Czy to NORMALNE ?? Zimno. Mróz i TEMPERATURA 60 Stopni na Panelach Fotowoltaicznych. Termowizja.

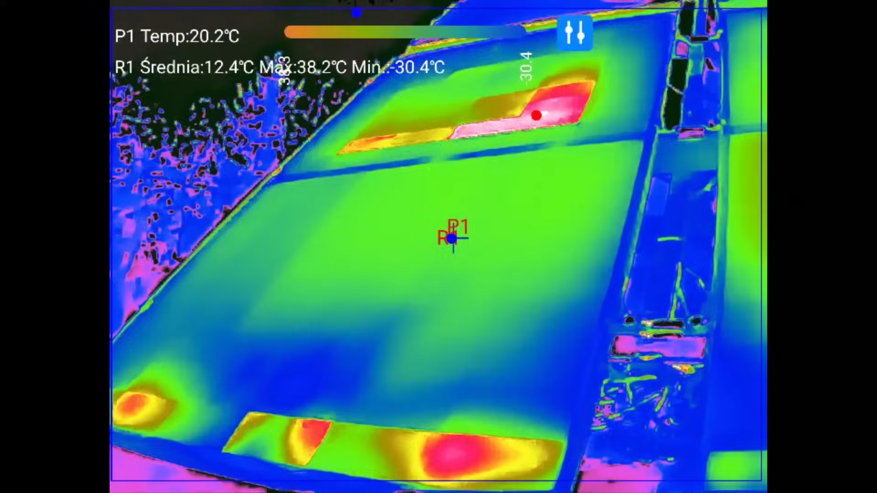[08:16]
On screen: spot 20.2°C
No stanowiam sobie. Troszkę bliżej. I zobaczcie. To jest ten pierwszy. I zacienienie.
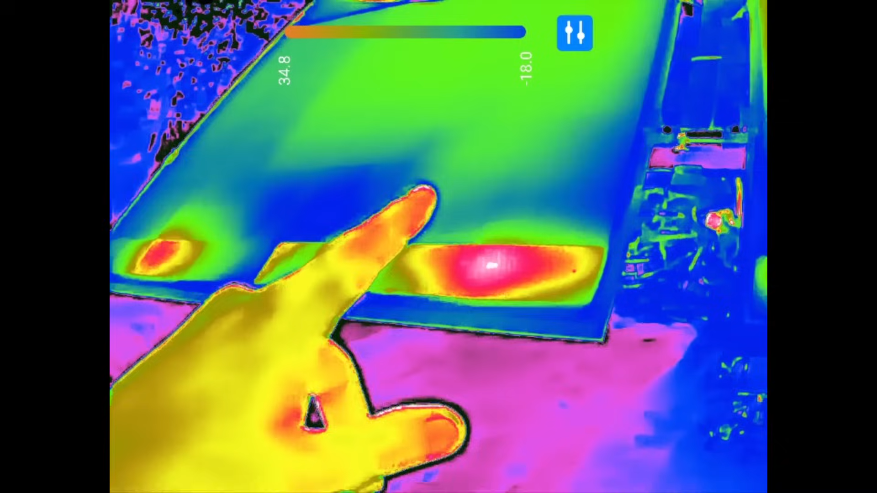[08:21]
Tylko tu. Jak mam palcem pokazuję. Idzie. Ale. Ma to wpływ też. Na pracę. Górnych sekcji.
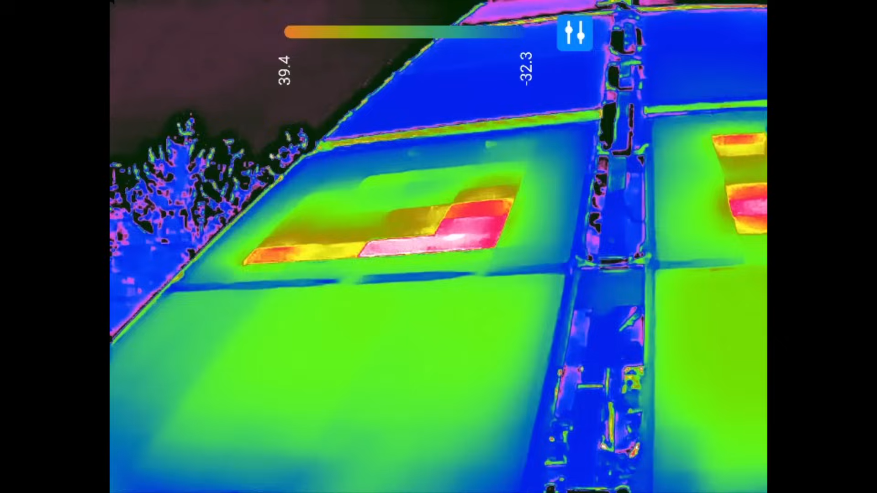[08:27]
Panela. Tutaj mamy też. 40 stopni. Zobaczcie. Na ogniwach. I tutaj mamy.
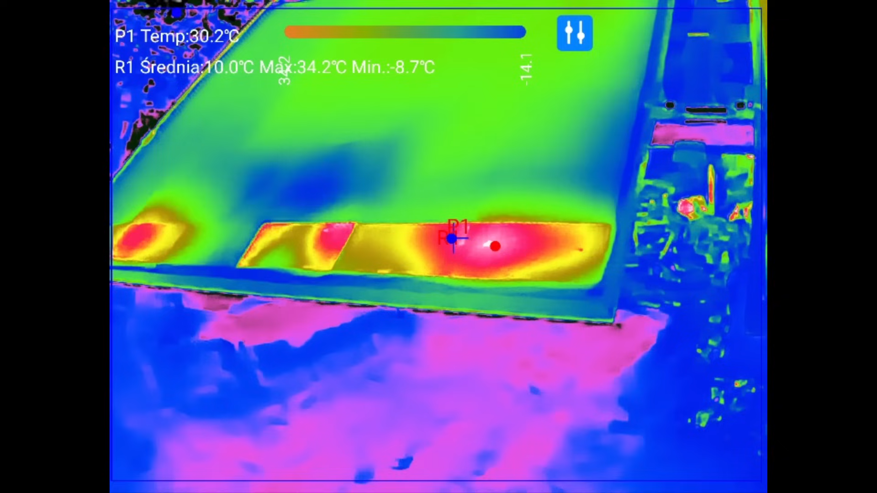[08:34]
On screen: spot 30.2°C, max 34.2°C, min -8.7°C
I tutaj mamy. Też. No. Powiem wam.
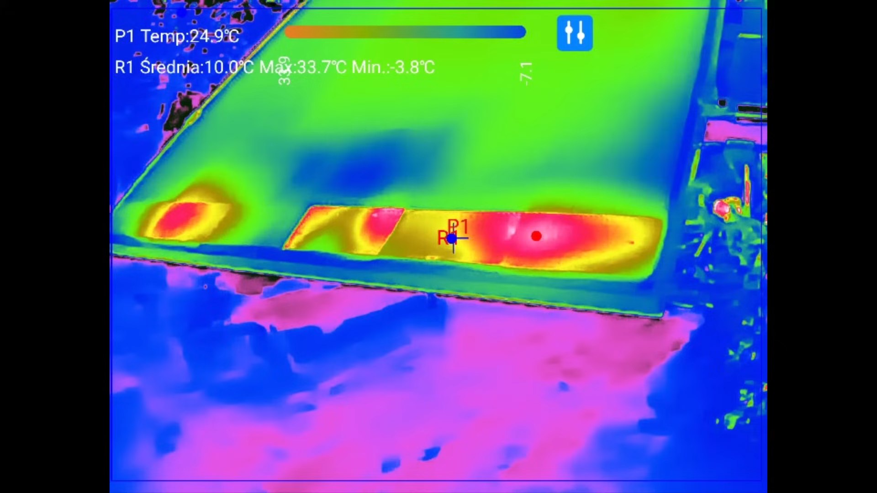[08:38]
On screen: spot 24.9°C, max 33.7°C, min -3.8°C
Dosyć. Dosyć. Tutaj te temperaturki. Się tak rozkładają.
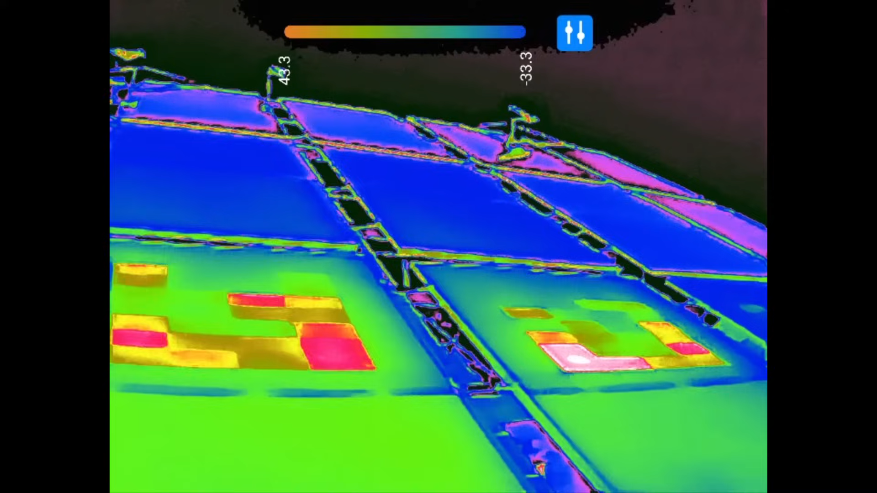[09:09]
Ile tu było. O. Ten widzicie co teraz na niego kieruje. Czujnik temperatury. Ten panel. On ma zacienione.
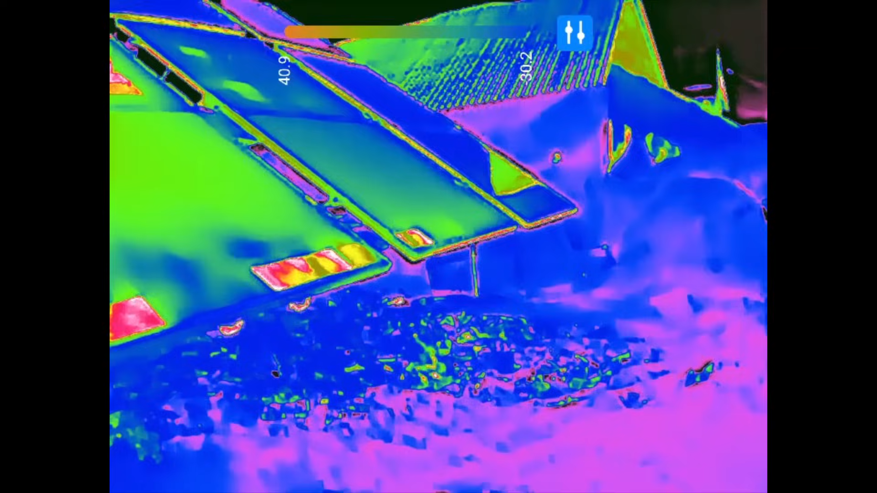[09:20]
Dosłownie. Dwa ogniwka. Tutaj. Ja właśnie. Nie wiem czy się nagrywa. To P1 R1. Mam nadzieję.
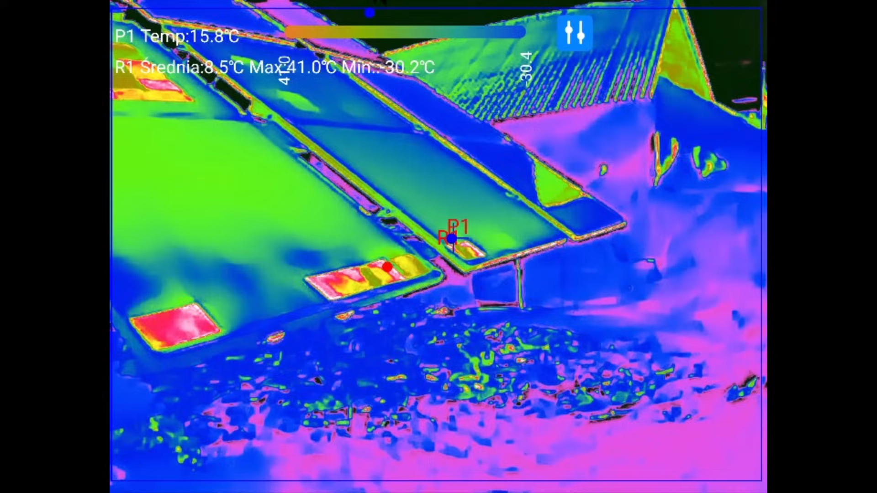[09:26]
On screen: spot 15.8°C, max 41.0°C
Bo. Jeszcze z tą kamerą. Dłużej nie ma współpracy.
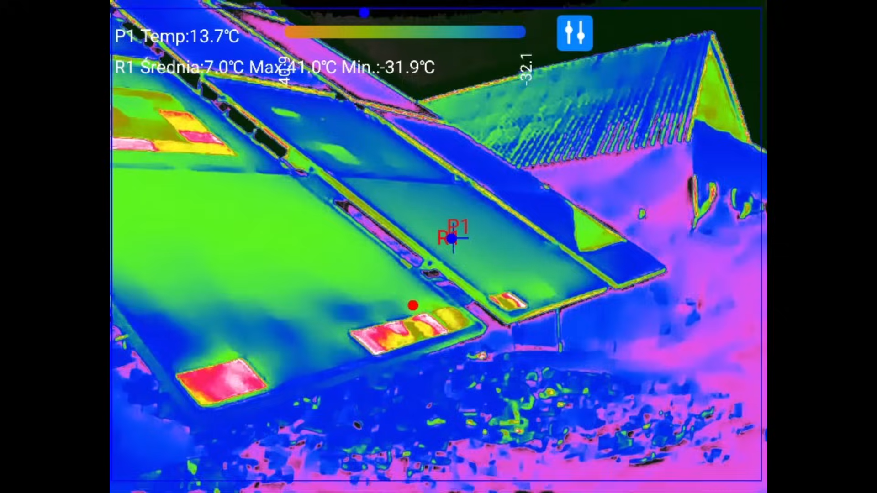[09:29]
On screen: spot 13.7°C, max 41.0°C, min -31.9°C
I tylko dwa ogniwka. I tak że naprawdę. Grzeje się. I tu. I tu. Jednak pas.
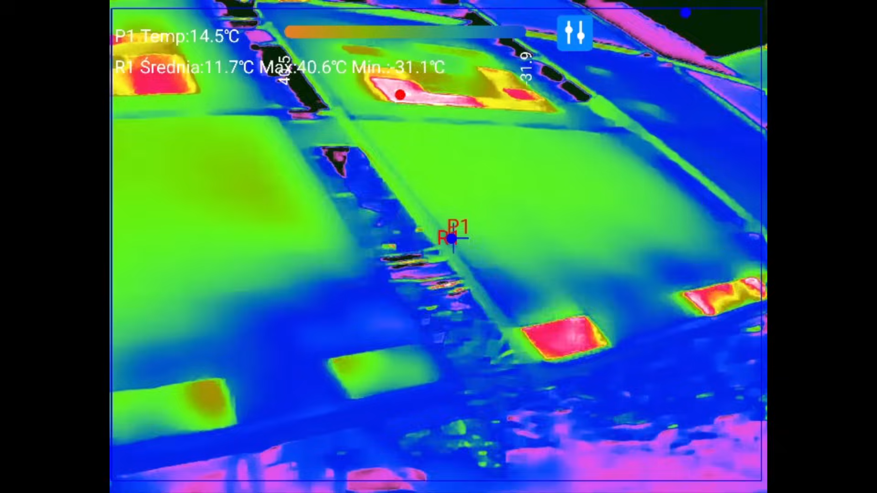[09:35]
On screen: spot 14.5°C, max 40.6°C
Pas diod. Dziody mamy tu. Tak. Kurde. Nie to tutaj. Tak mamy diody.
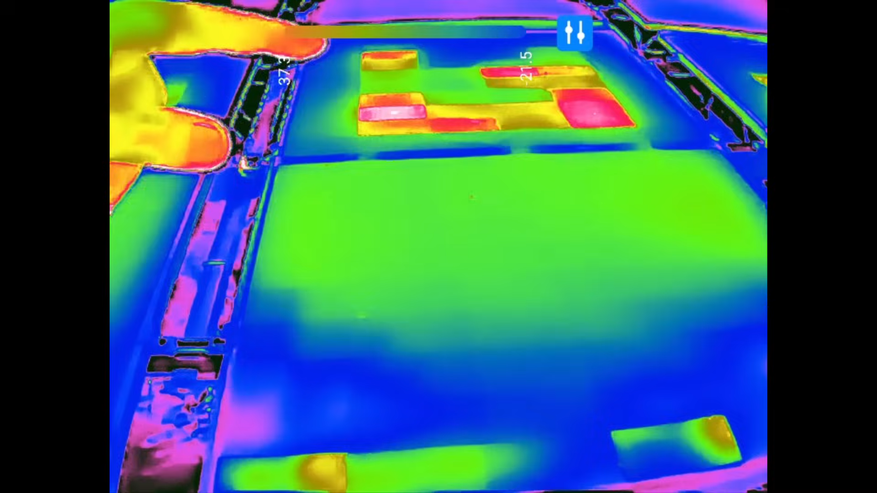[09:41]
Prawdy. Jedna dioda. I obsługuje górę dół. I tutaj no. Robi nam to. Po prostu tutaj. Taką robotę.
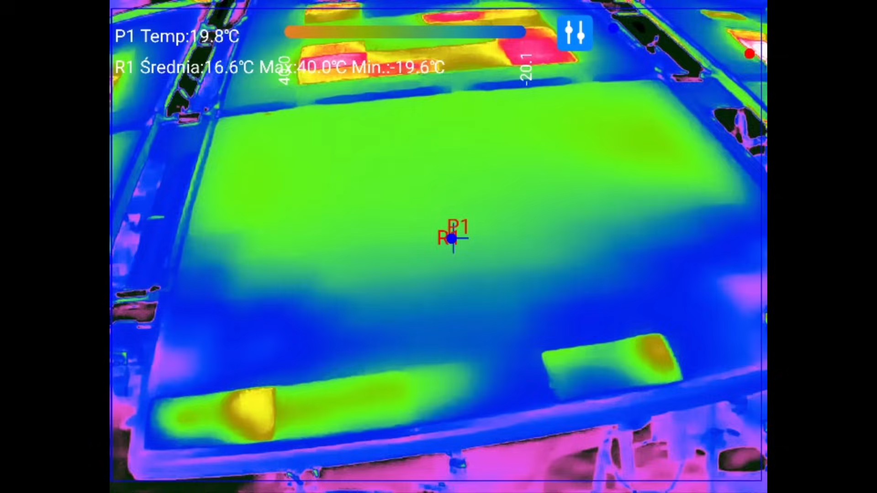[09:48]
On screen: spot 19.8°C, max 40.0°C
Także. Słuchajcie. Tak to wygląda. Cień. Niestety. Nie jest dobry.